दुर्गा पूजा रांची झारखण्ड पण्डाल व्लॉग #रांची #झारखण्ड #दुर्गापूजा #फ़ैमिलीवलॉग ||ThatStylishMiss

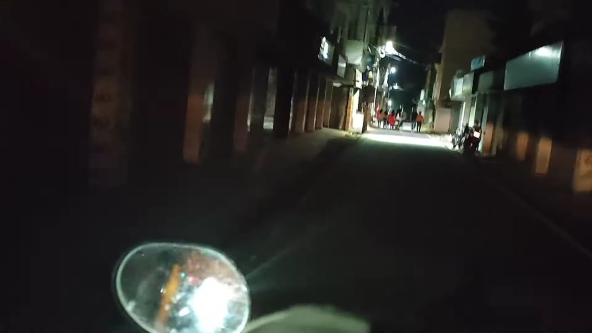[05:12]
सो फ्रेंड्स, हम लोग घर पहुंच गए. अभी 12:30 आसपास, 12:30 हो रही है. हम लोग अभी घर पहुंचे.